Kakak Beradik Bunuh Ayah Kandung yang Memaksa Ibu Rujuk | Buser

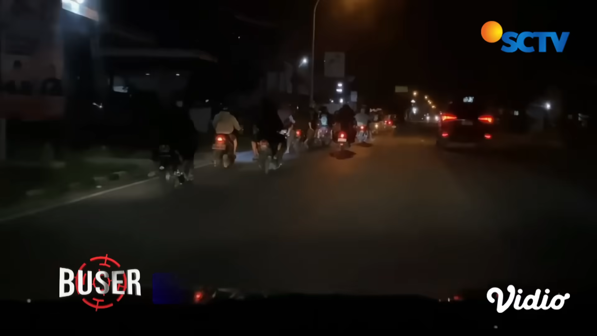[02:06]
Aksi anggota gangster terekam kamera CCTV dan video amatir warga di Kabupaten Tuban, Jawa Timur, Senin malam.